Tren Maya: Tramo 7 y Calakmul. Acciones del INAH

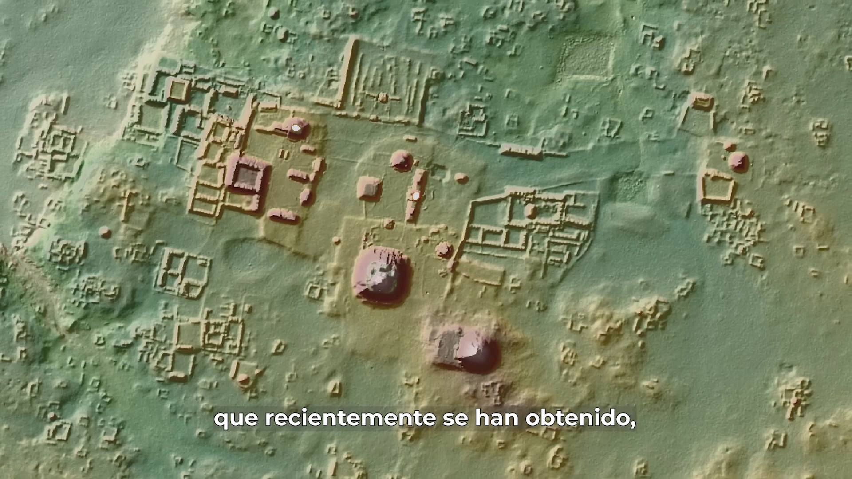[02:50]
como se aprecia en las imágenes LIDAR que recientemente se han obtenido a partir de un esfuerzo conjunto de LINA e instituciones académicas mexicanas,
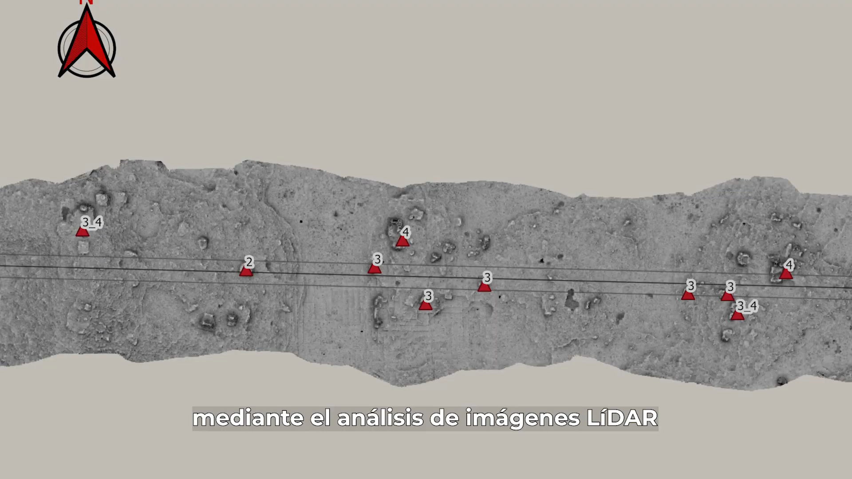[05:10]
No menos importante, resultan los datos obtenidos mediante el análisis de imágenes LIDAR,
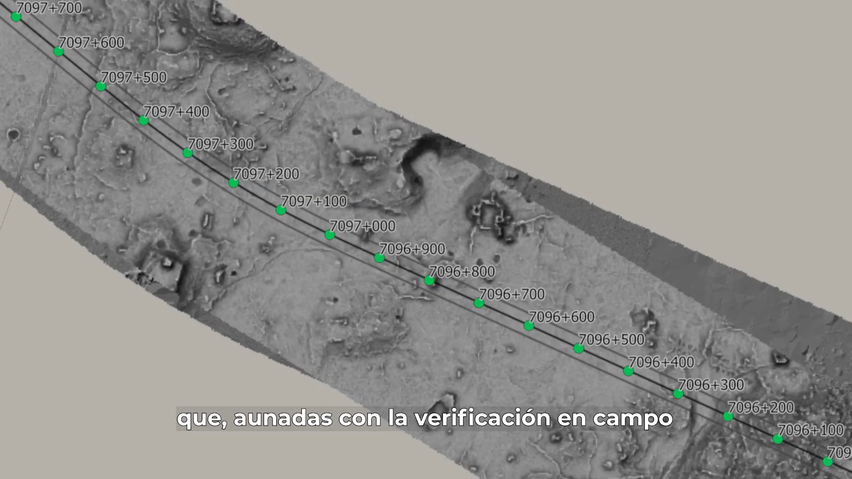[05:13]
que aunados con la verificación en campo,